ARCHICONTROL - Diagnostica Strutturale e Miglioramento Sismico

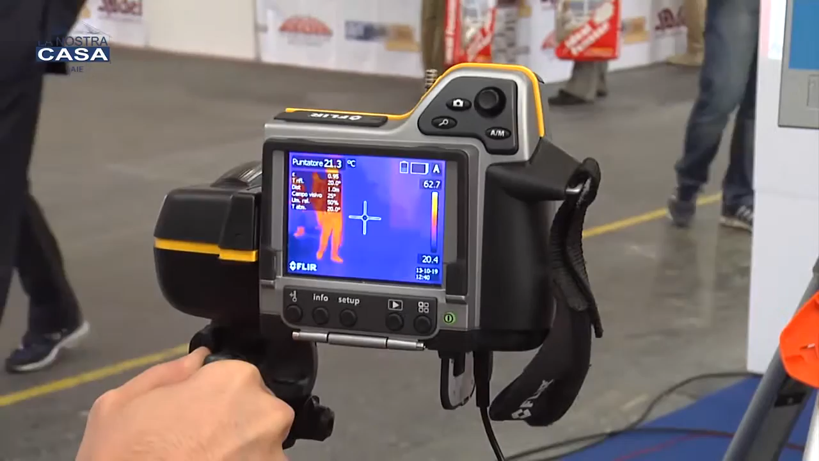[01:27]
On screen: spot 21.3°C
e quindi ho messo su assieme termocamere, laser scanner di ultima generazione,
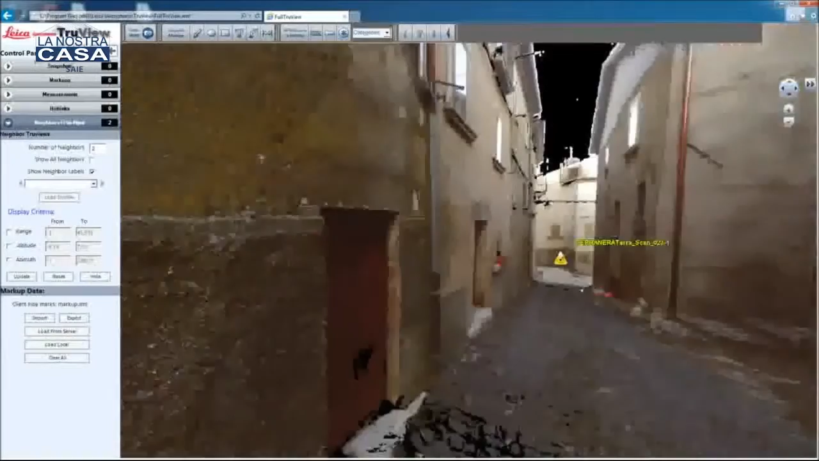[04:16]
I punti di eccellenza potrebbero essere tutti o nessuno perché il nostro laser scanner è Faro Corporation alla quale progettazione concorre la NASA e il sistema di difesa americano